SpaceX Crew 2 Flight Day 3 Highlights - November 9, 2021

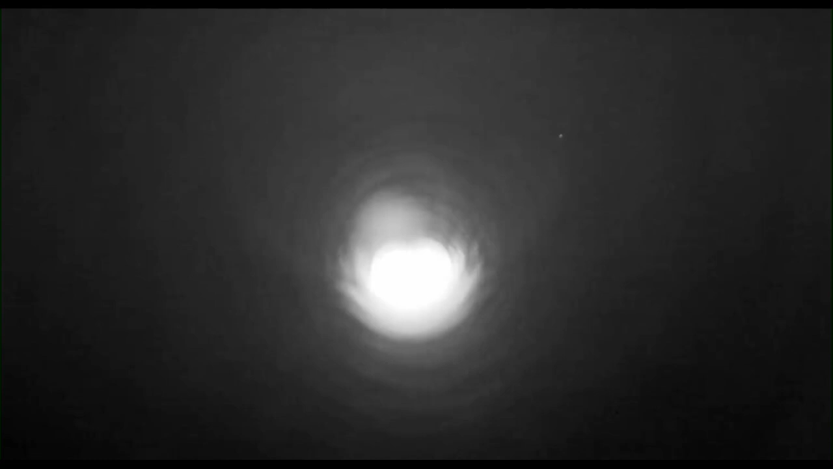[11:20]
Drogues deployed, confirmation. That'll slow us down from 350 miles an hour to 120 miles an hour. Dragon.
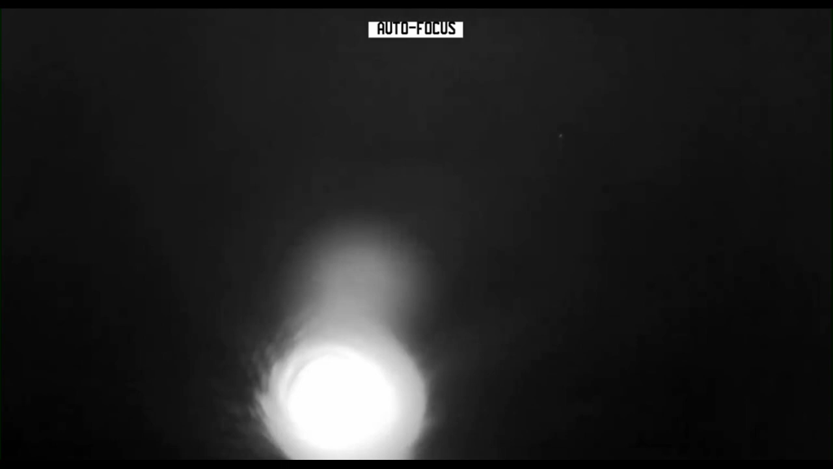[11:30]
Dragon, video on two healthy drogues, descent rate nominal.
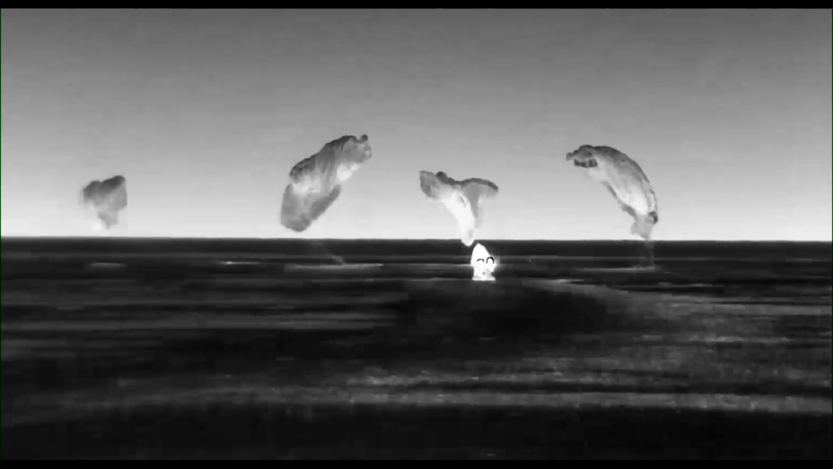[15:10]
SpaceX sees flash down and mains release.